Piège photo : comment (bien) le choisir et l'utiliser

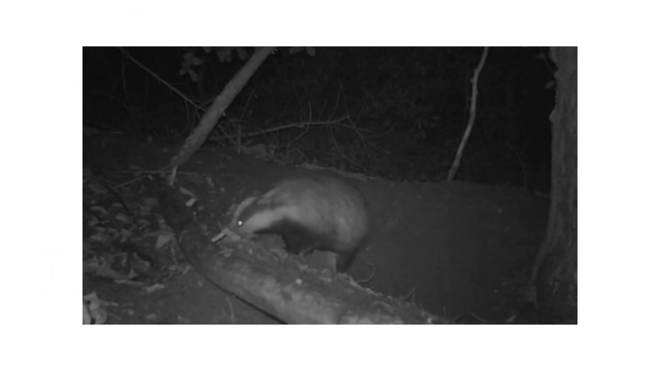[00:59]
Alors un piège photo, c'est un boîtier étanche de ce type et totalement autonome qui permet de prendre des photos et des vidéos lorsqu'il va détecter un mouvement devant lui, que ce soit de jour comme de nuit grâce à ses LED infraroules.
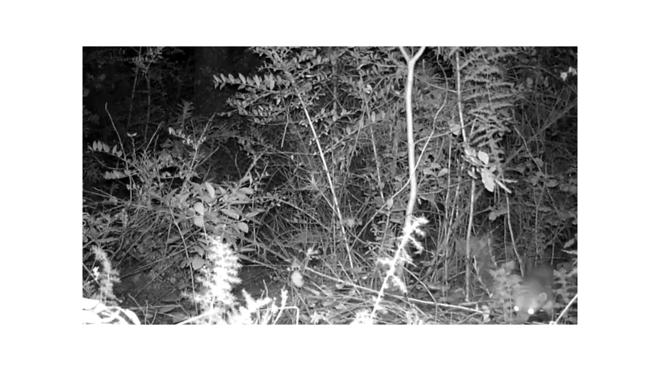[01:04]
C'est donc un accessoire hyper utile en photo animalière car il permet de surveiller,